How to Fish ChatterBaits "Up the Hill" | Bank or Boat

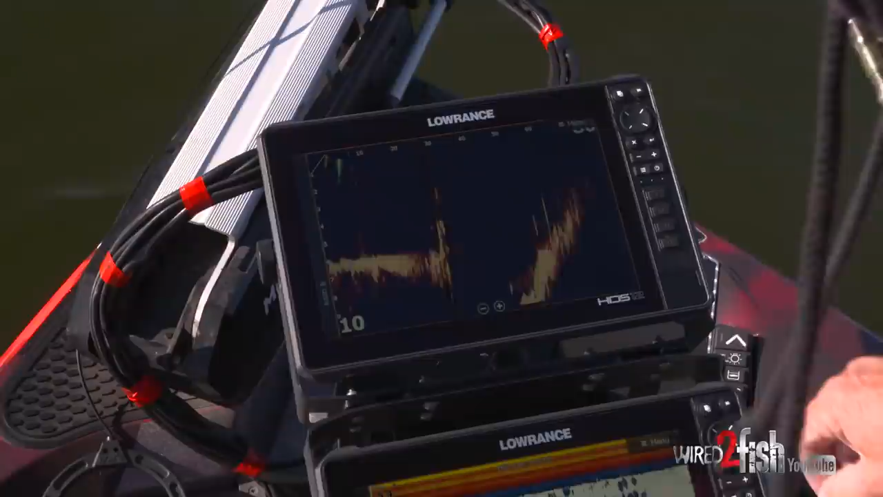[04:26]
And just rolling it right up underneath that big ball of bait that we had on our graph just a second ago.
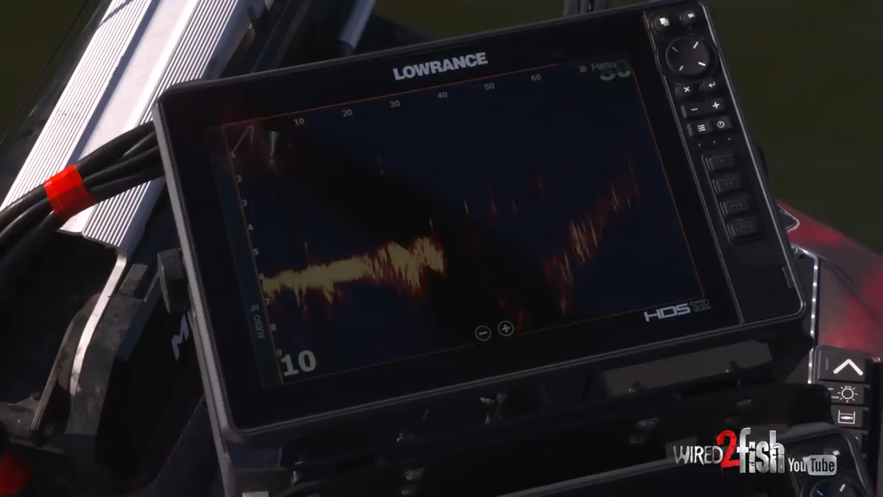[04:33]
And just creeping it. You don't want to, you don't want to overpower the bait.